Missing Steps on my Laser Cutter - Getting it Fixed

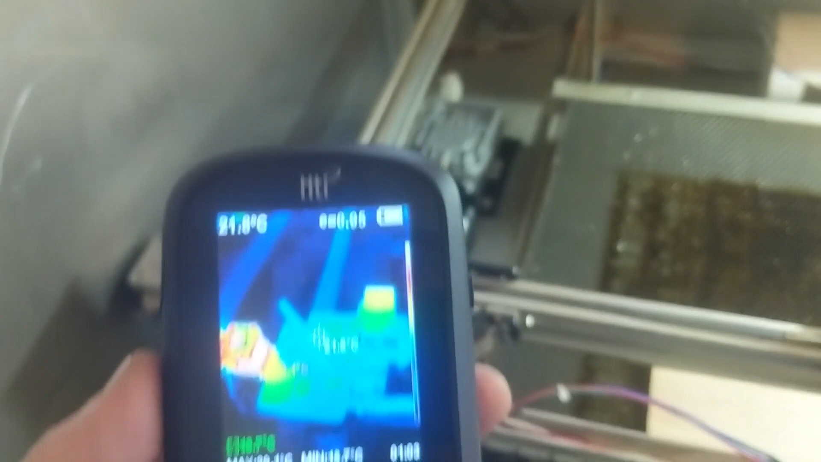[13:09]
So, I've let it sit here for a while and I'm going through and measuring the temps.
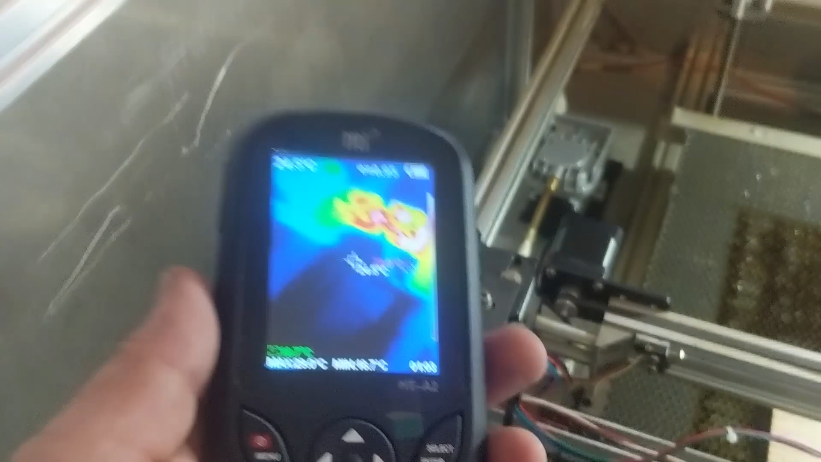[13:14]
I wish this had a video output but it's only got a screenshot.
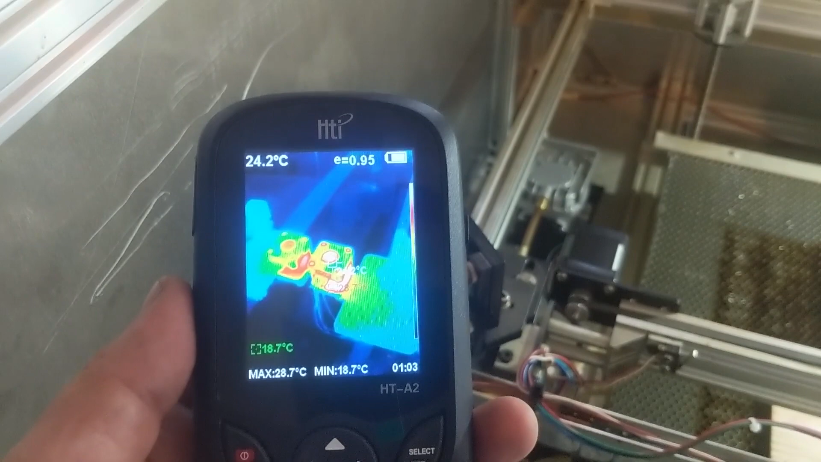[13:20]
On screen: spot 24.2°C, max 28.7°C, min 18.7°C
The side one that I haven't changed yet looks like it's getting up to about 28.6, 28.7 C. And the new one looks to be getting up to the hottest point and it's about 24.
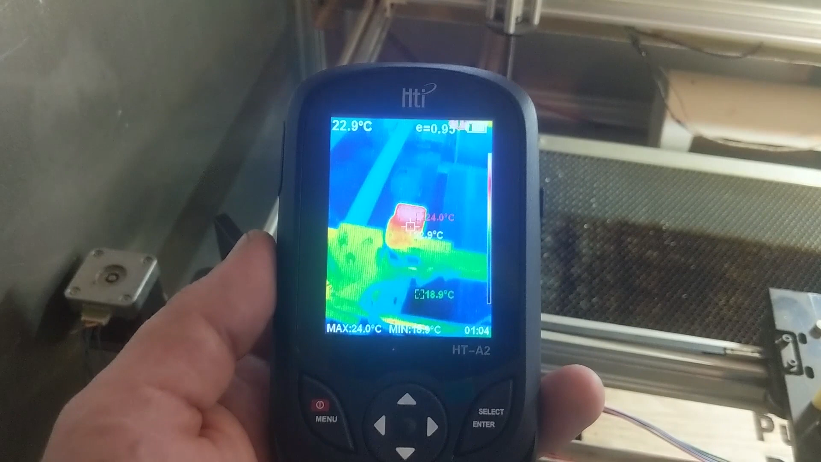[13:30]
On screen: spot 22.9°C, max 24.0°C
So, that's good.
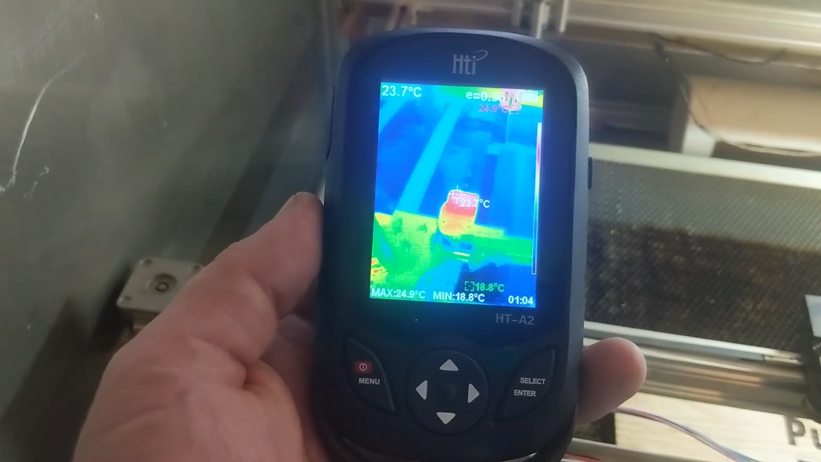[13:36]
On screen: spot 23.7°C, max 24.9°C, min 18.8°C
That's good. It's staying nice and cool. And the one in the back is like 33.9.
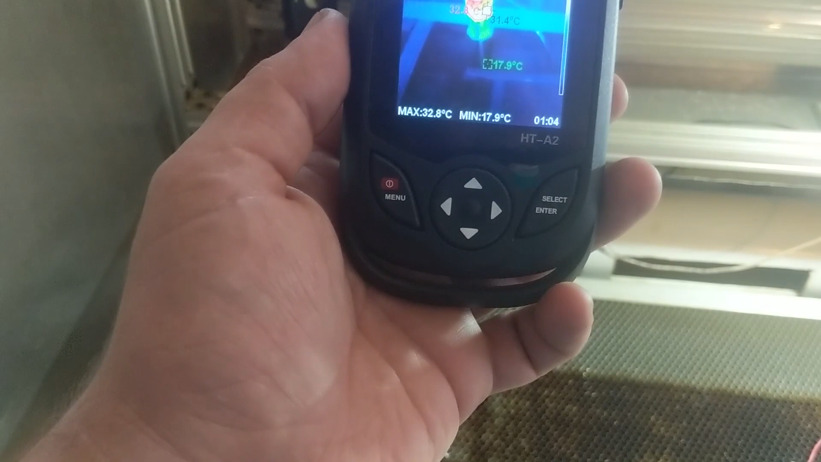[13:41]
On screen: max 32.8°C, min 17.9°C
Now, in reality, when you touch these, I mean, they are just barely, barely warm.
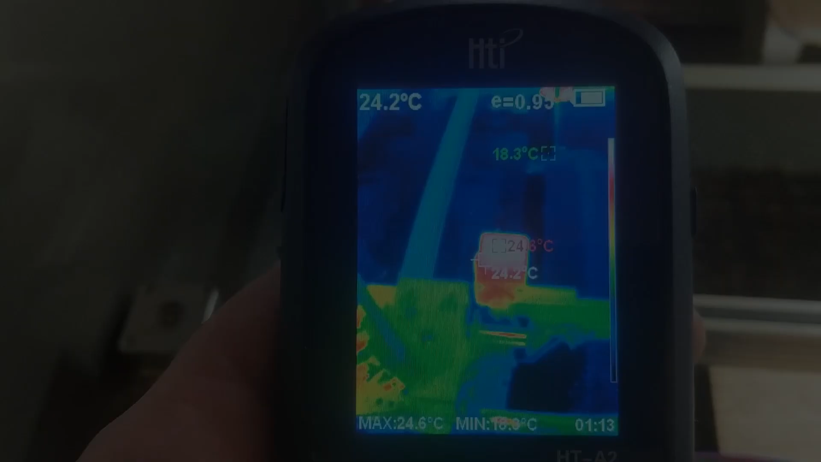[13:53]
On screen: spot 24.2°C, max 24.6°C
Okay, so it's been sitting a little while longer and it doesn't really seem to have gotten much hotter.